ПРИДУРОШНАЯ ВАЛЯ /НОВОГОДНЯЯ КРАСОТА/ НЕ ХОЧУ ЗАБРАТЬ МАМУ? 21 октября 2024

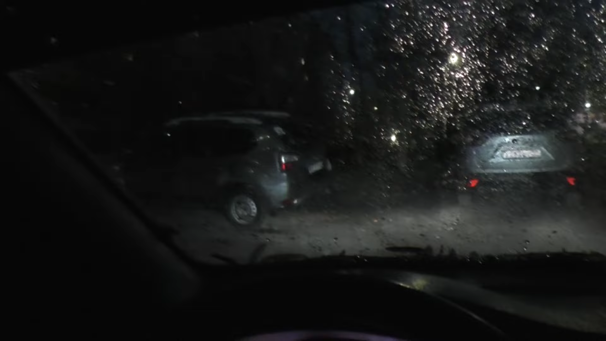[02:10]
трындец светает поздно темнеет рано к 9 ехала мне казалось темно сегодня к 8 еду в понедельник вообще ночь на дворе кукаре кукаре для вас прошла секунда а у меня уже вечер и кажется не только